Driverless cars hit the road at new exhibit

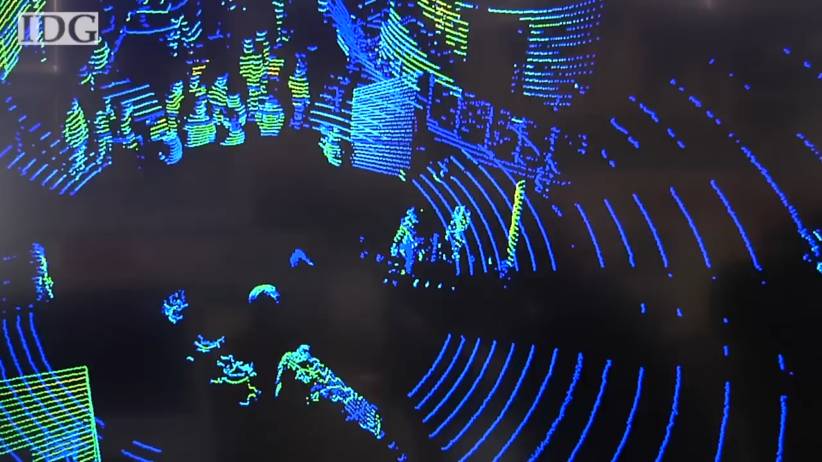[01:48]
The drum spins at 10 times per second, shooting low-powered laser beams in every direction and creating a map of the car's environment.